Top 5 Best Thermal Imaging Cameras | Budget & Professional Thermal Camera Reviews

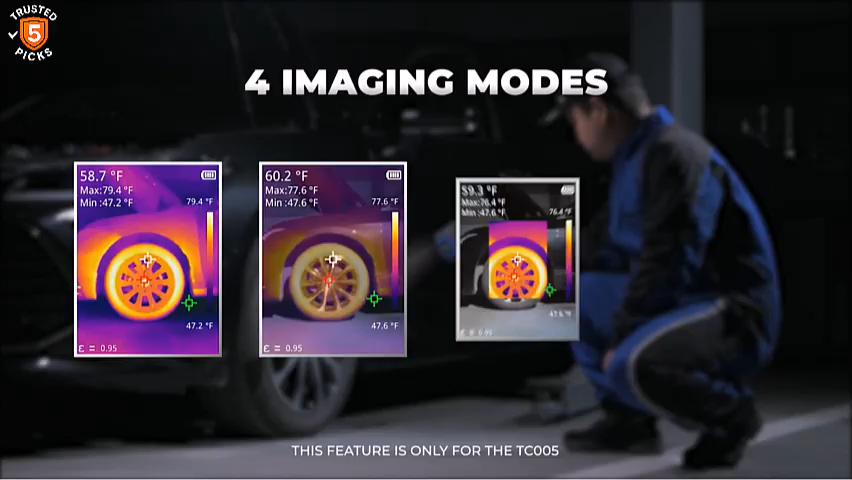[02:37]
The built-in 5000 mAh rechargeable battery provides up to 12 hours of continuous operation,
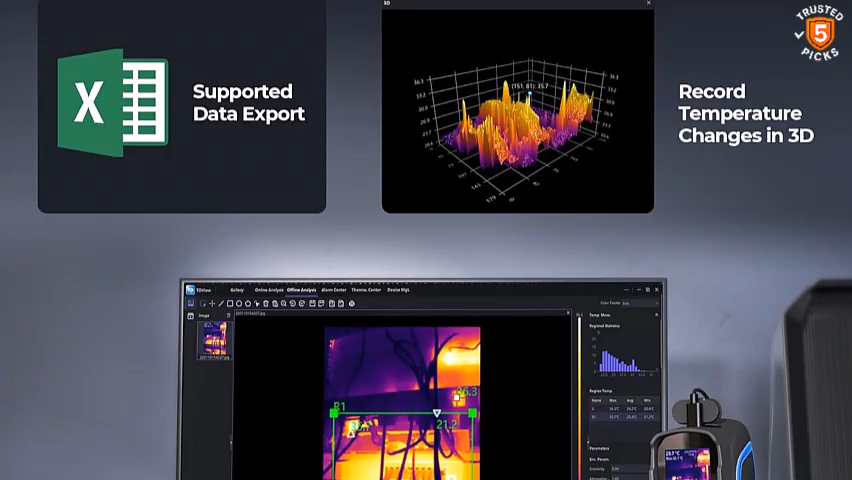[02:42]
making it reliable for high-intensity workdays.
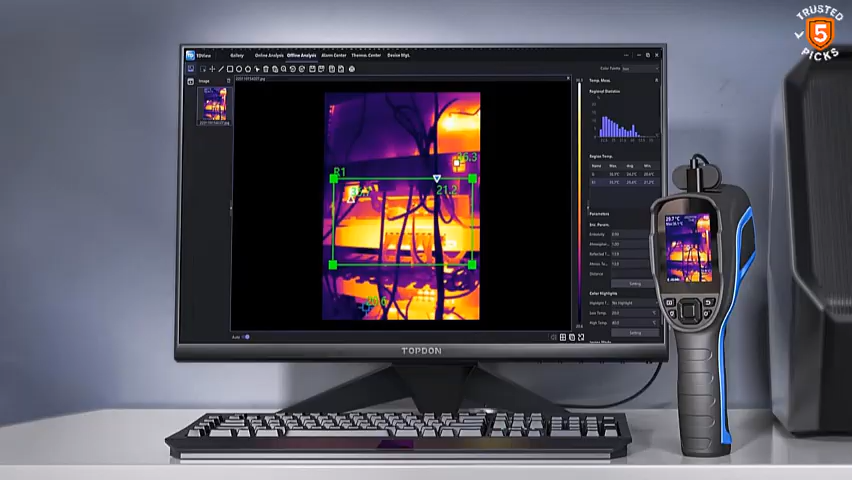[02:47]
Additional features like video recording, audio-slash-visual alarms, and multiple color palettes add to its professional great appeal.
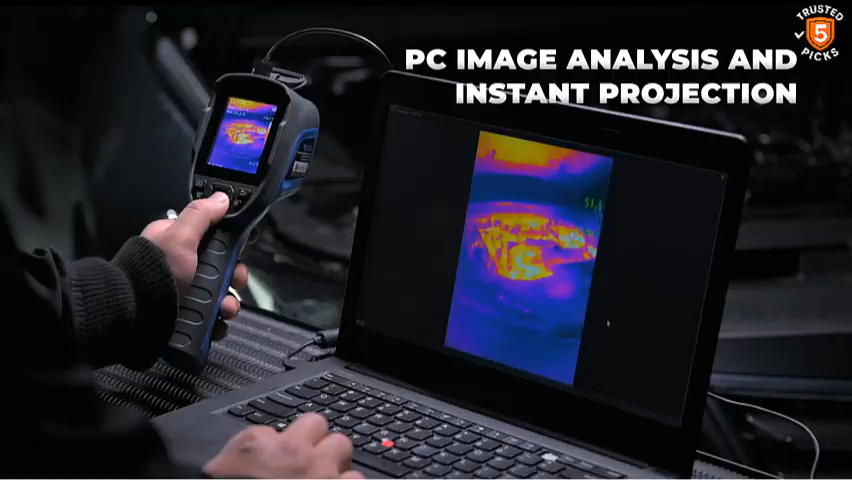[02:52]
With its powerful functionality, durable design, and excellent software support, the Topton TC004 is a top choice for those who want advanced performance and practicality.
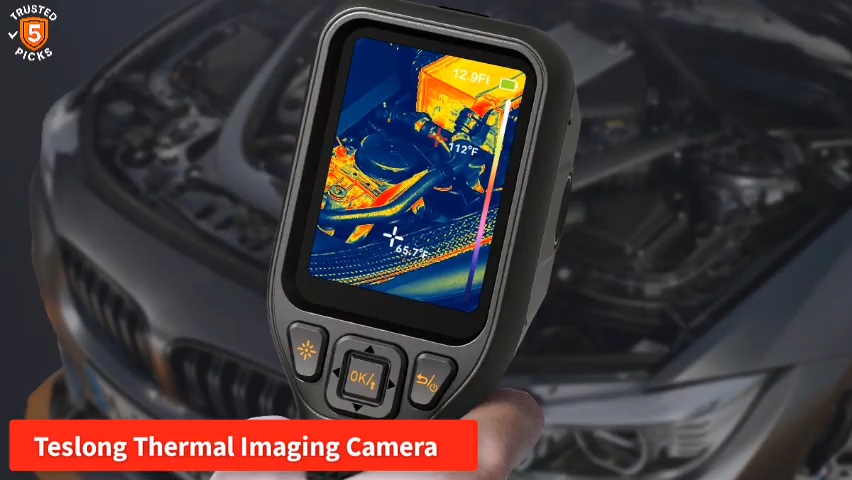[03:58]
Imaging Camera is a powerful dual-light thermal inspection tool designed for clarity and ease of use.
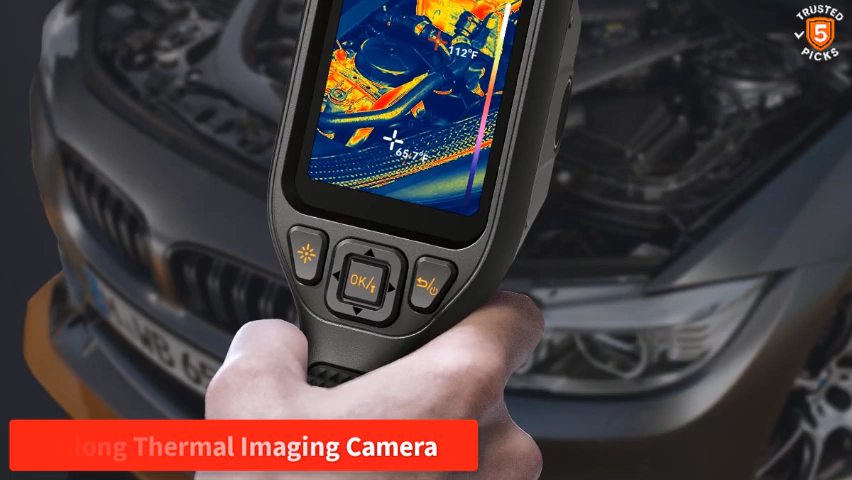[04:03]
Featuring a 1MP visible light lens and infrared fusion technology,
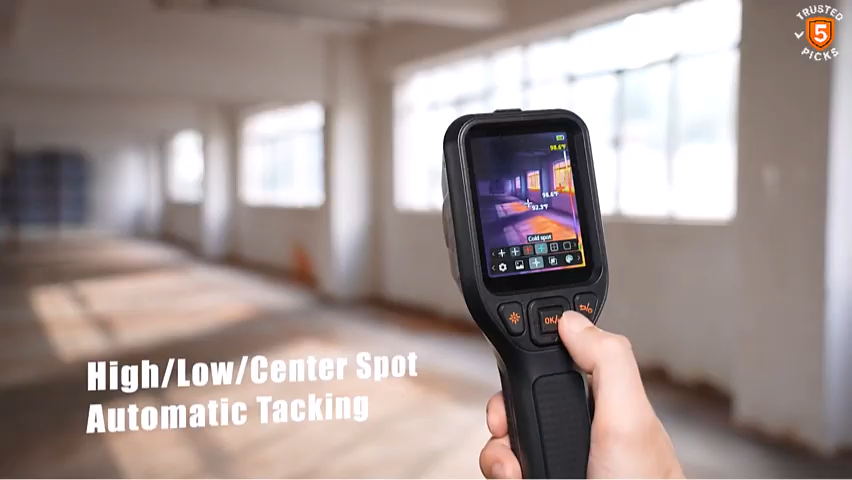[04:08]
it delivers clear images by combining thermal and visible light details,
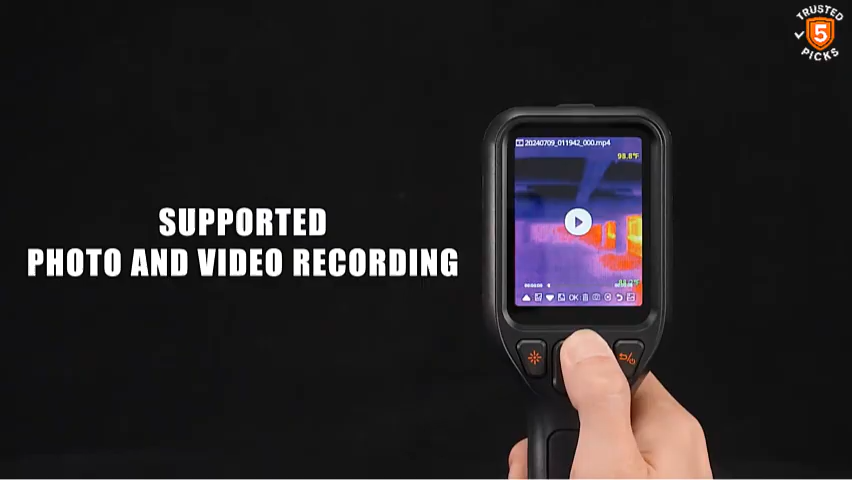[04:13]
which is especially useful for building inspections, equipment maintenance, and outdoor applications.
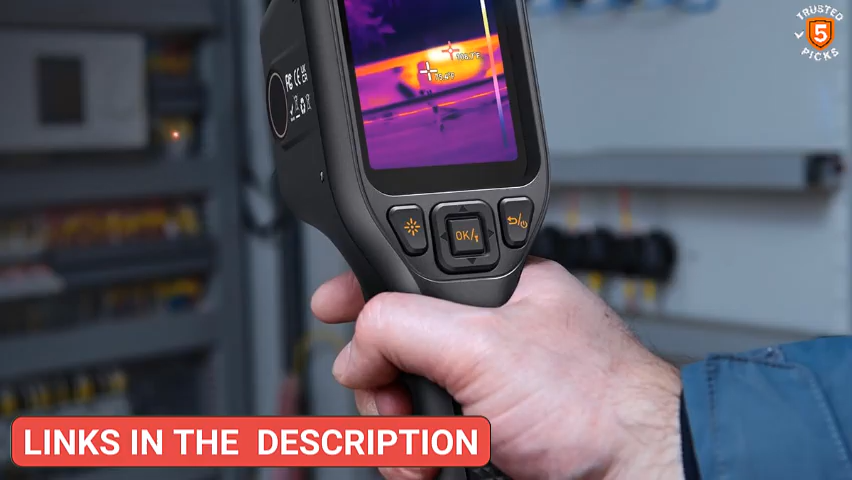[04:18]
It's 256 by 192 IR resolution.
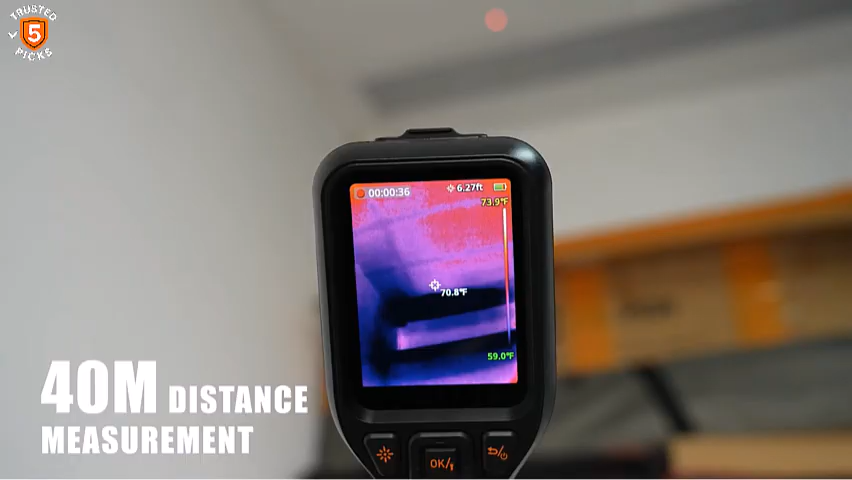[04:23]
On screen: spot 70.8°F, scale top 73.9°F, scale bottom 59.0°F
User-friendly design ensures smooth operation even for those new to thermal imaging.
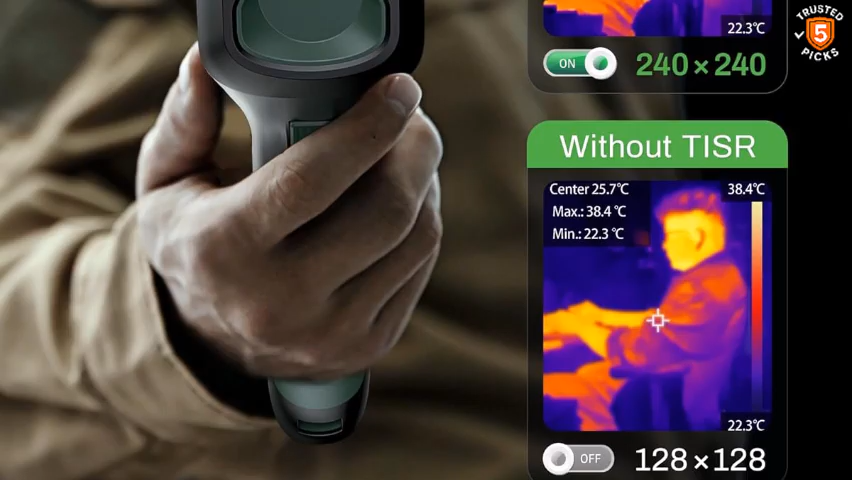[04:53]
On screen: max 38.4°C, min 22.3°C, scale top 38.4°C, scale bottom 22.3°C
it enhances its base 128 by 128 resolution to 240 by 240,
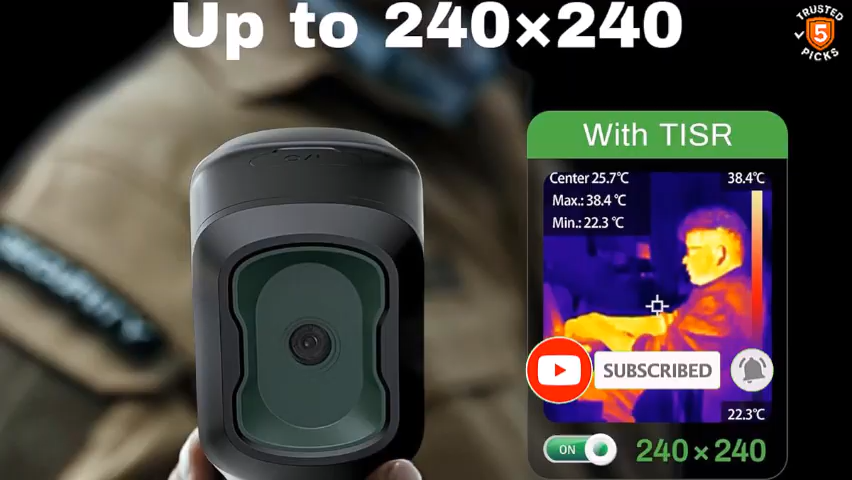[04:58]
On screen: spot 25.7°C, max 38.4°C, min 22.3°C, scale top 38.4°C, scale bottom 22.3°C
providing sharp and detailed images ideal for identifying even the smallest thermal anomalies.